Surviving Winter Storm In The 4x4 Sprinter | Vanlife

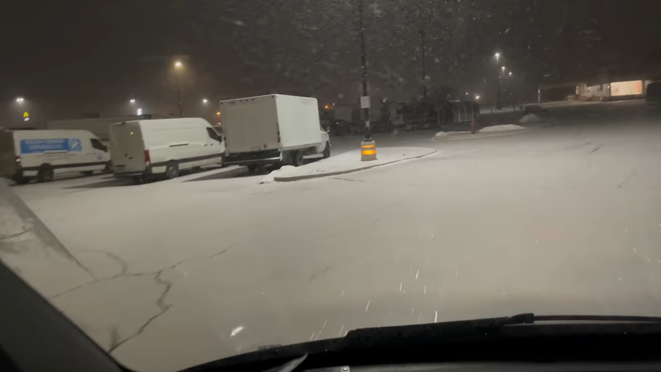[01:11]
of the Home Depot. Looks like we got some other truckers staying here for the night.